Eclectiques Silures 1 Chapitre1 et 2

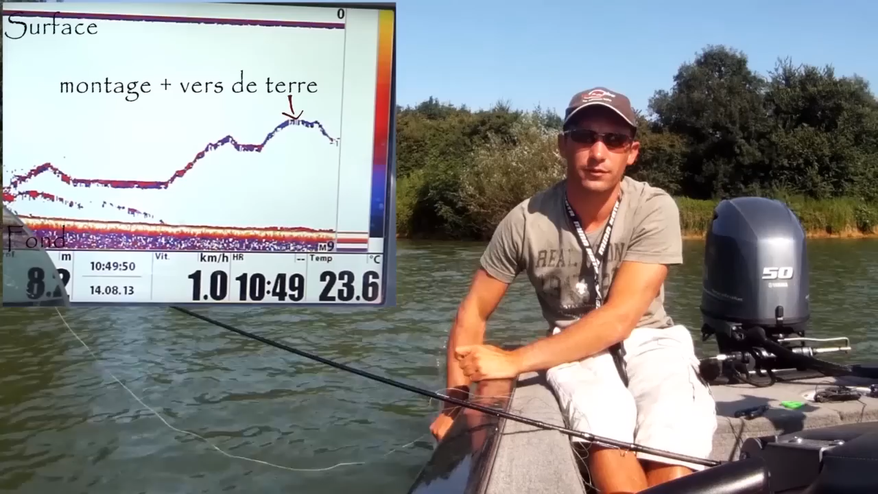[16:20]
On screen: water 23.6°C
Vaut mieux toujours descendre sur un poisson que de monter, c'est quand même beaucoup plus prenant. Donc on va rester entre deux eaux. Et on va essayer de les faire décoller au clonk. Et tous les poissons qu'on voit pas en fait, qu'on voit pas monter, on va aller les chercher. Tant que les poissons montent, on les laisse monter. Plus le poisson il va monter et plus il prendra.
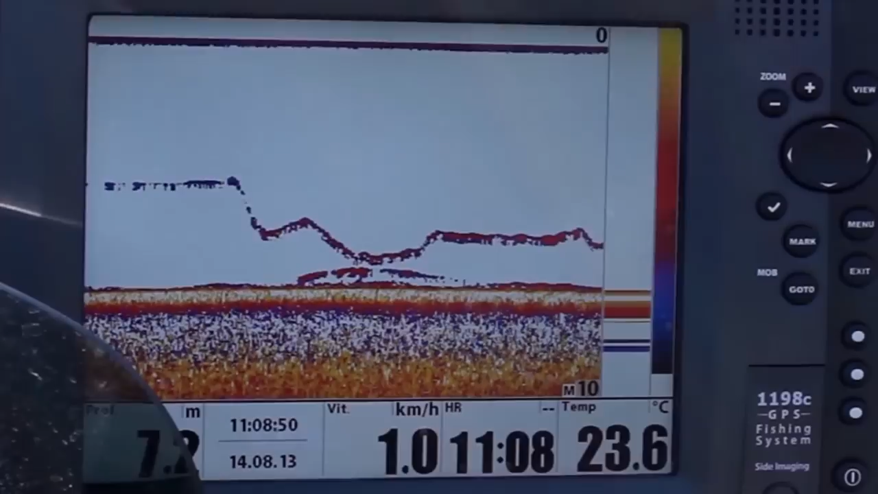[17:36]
On screen: water 23.6°C, speed 1.0 km/h
Il y a plusieurs techniques en fait. Les vers aussi, bien sûr. En vertical, ça prend du poisson aussi. Voilà, donc ça, on a un beau poisson qui décolle. Il monte voir les vers, il les touche. On va essayer de lui lever un peu devant le sommet, simuler un peu
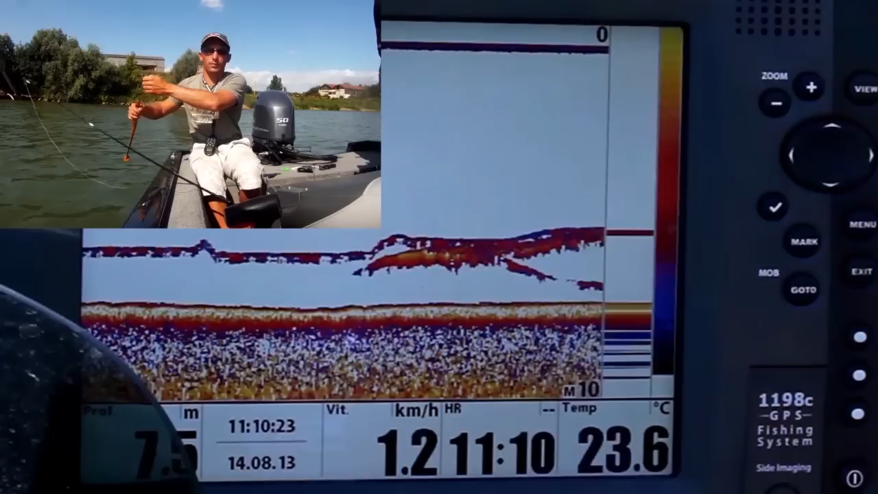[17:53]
On screen: water 23.6°C, speed 1.2 km/h
la fuite. On va essayer de l'intriguer, donc là on va essayer de le faire monter au maximum pour voir si...
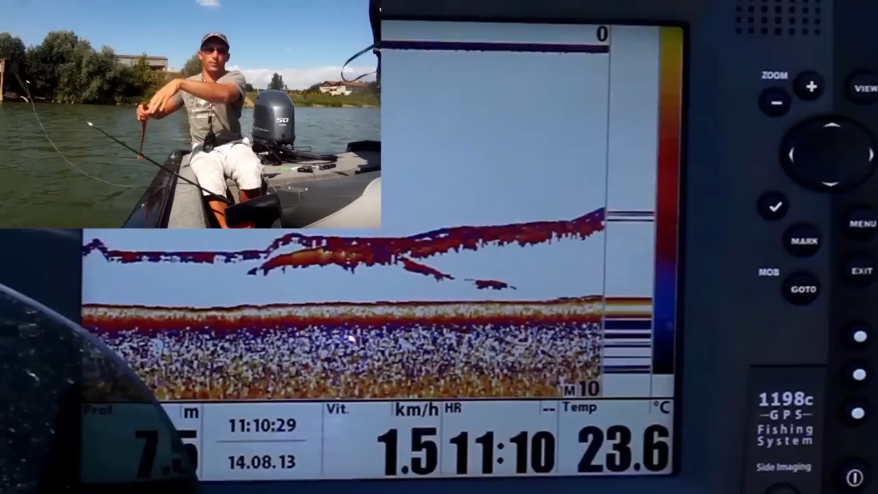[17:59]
On screen: water 23.6°C, speed 1.5 km/h
Ah, il a touché encore une fois. Il y est. Vendu. Voilà.
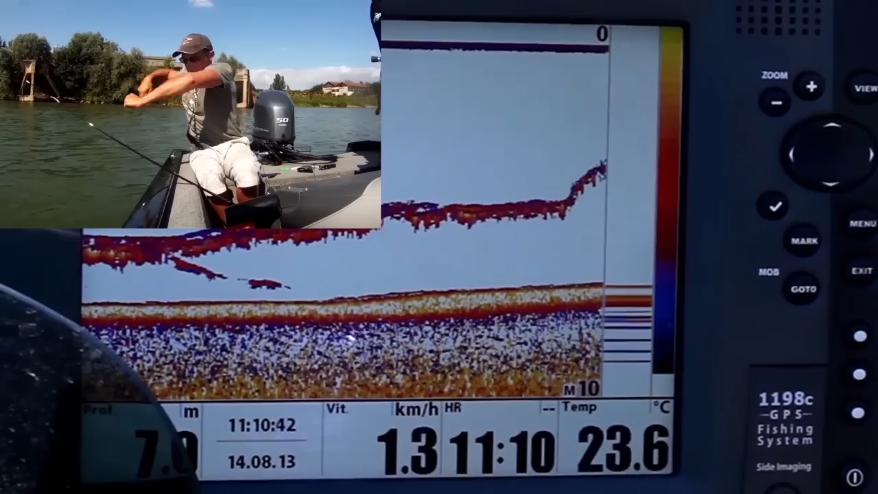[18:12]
On screen: water 23.6°C, speed 1.3 km/h
Donc là on a un poisson qui doit faire je pense un peu plus du mètre. Et tout juste.